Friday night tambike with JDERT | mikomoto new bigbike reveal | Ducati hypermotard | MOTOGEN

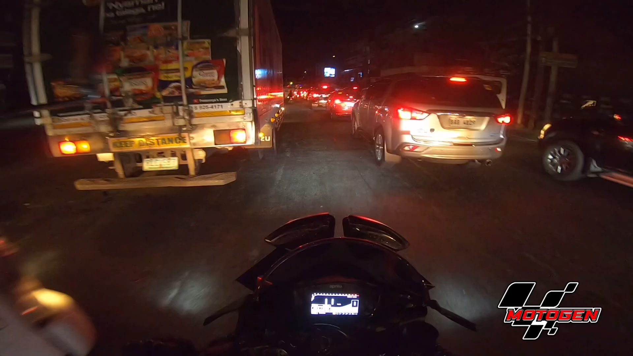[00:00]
Traffic. Ang init na ng motor ko. Upgrade niya pa mora. Nakapanood ko lang ng vlog mo eh. Pare, pahitin mo.
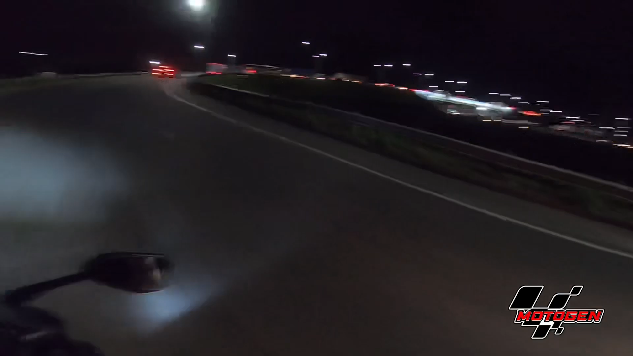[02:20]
Traffic, Mindanao Avenue. Yun lang. Dito natin masusubukan ng ating temp. Ay, hindi. Dito lang pala sa paikot yung traffic, no?
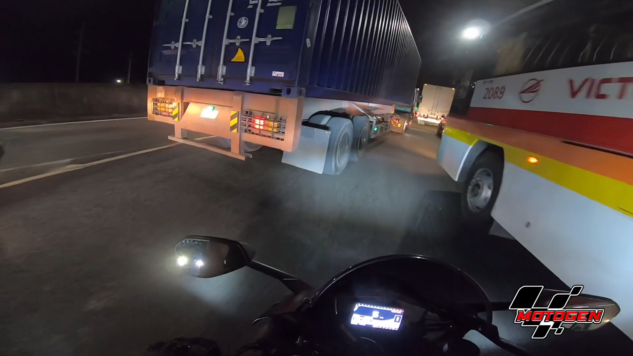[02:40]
Eh, laki.
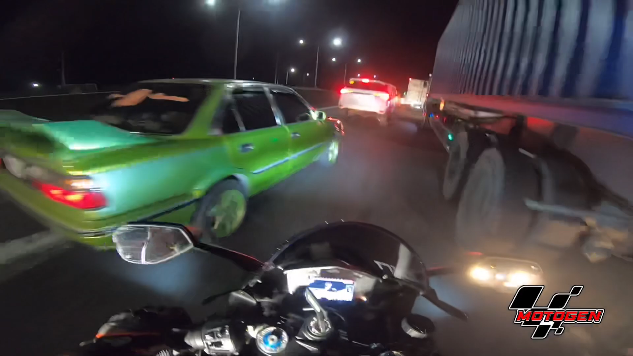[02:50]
Lahat ay ikot. Grabe, lahat yan iikot papuntang north.
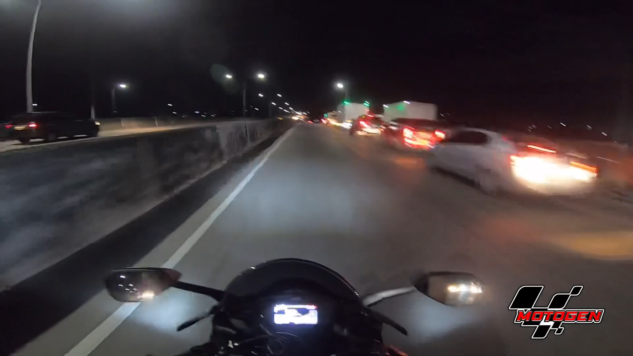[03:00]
Ay! Traffic! Ang init na ng motor ko.
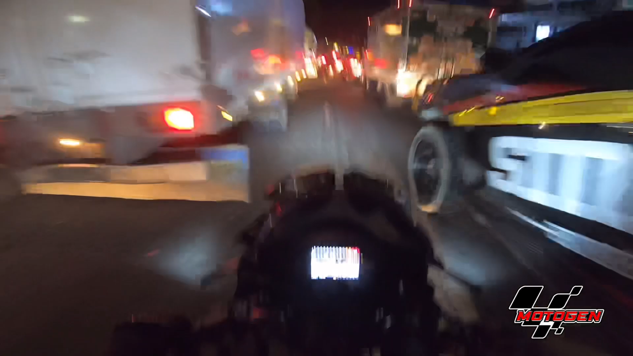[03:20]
Upgrade niya pa mora. Grabe dito sa Mindanao Ab, no? Walang patawad.
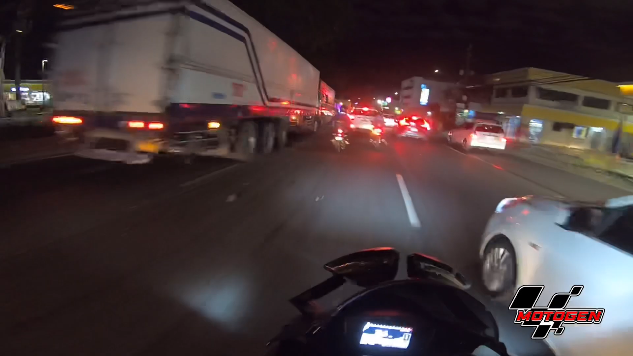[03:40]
Kakaliwa na kasi tayo dito eh. Okay, ipit tayo. Dito tayo para may hangin. Woo! Mag-overheat. Ah, kahoy dun.
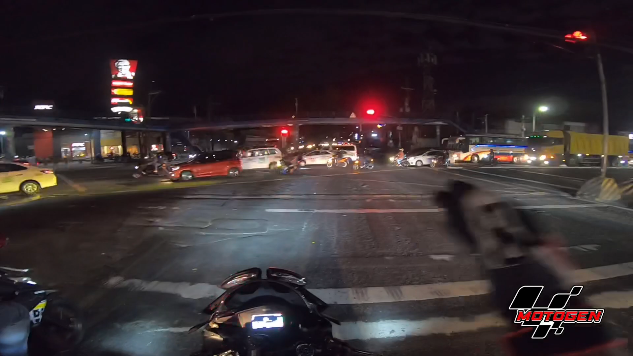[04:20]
Magluluson up tayo, no? So, ang labas natin yan, Katipunan na. You know, tumataas na. 105.
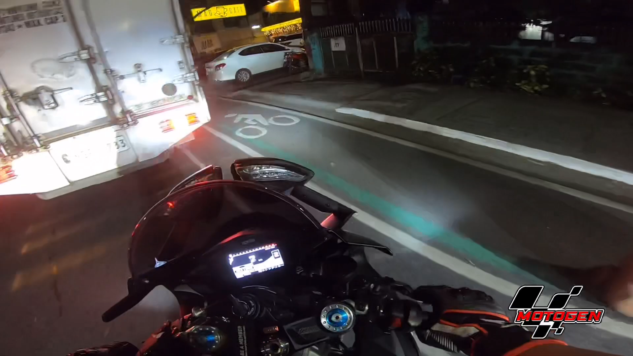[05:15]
Makikidaan na dito. Makikidaan sa bike lane. Sorry po.
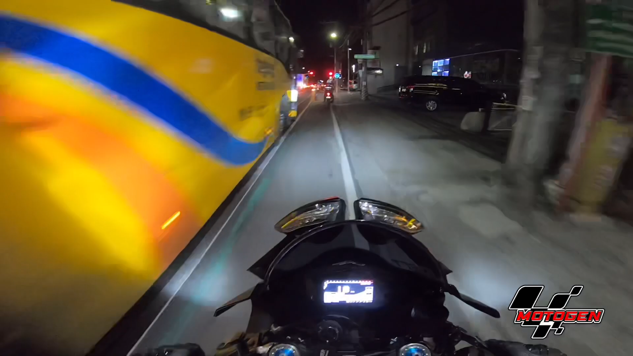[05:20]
Init ang motor. Lalo na pag nag 100 na siya. Kasi dalawang pan na yung under eh. Sa lahat ng buga nung mainit na hangin dito sa atin, no? Dito at saka dito.
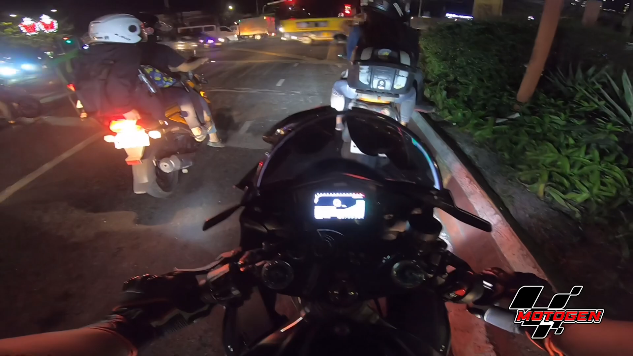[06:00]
Ayaw niya lang nung ano, nung stop and go, tapos yun talagang nakahintok yan. Ilaw natin, parang ang baba. Nagpalit ako ng LED na headlight. Eh. Maliwanag siya kasi parang ang baba. Ngayon, no, nakikita nyo ba ilaw natin?
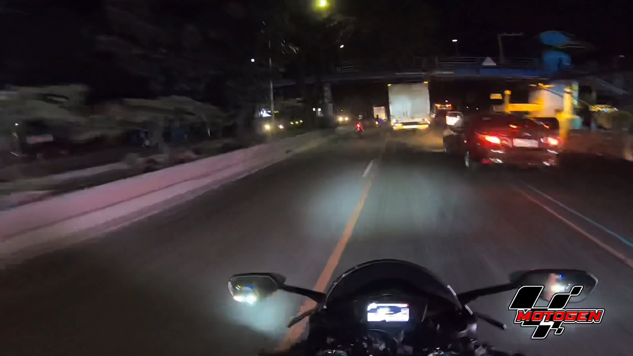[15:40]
So papuro sa kanila yung tambahay na yan. Yun lang mahirap dito, kasabay ko mga truck hanggang Mindanao abe. Labasan ang mga truck to ganitong oras. Sana wala ng traffic, no?
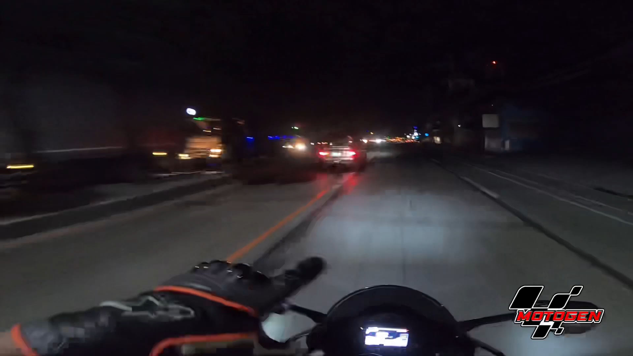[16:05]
Grabe yung Luzon Avenue. Tangina, stuck na, no? Grabe dami ng mga truck, no? So pagkaganyan mga ganyang oras, no? Huwag na kayo dumaan dito. Maiipit lang kayo sa mga truck, no? Ito kasi talaga daanan nila papuntang south eh. So diretso C5 na yung mga yan.